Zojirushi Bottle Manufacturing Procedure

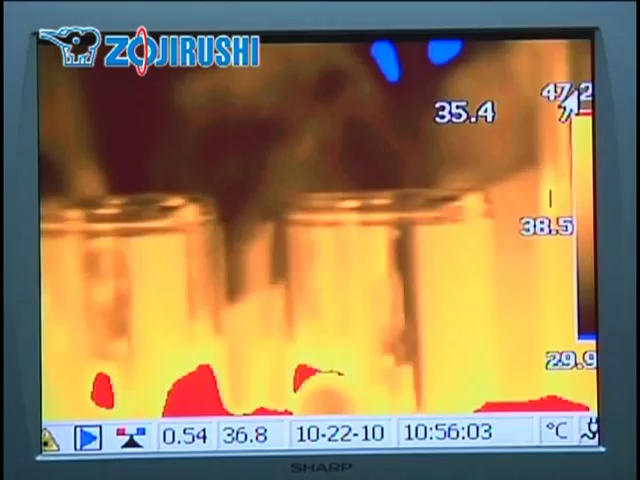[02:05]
The outside of the bottle is not hot because the heat from the hot air is not transferred out.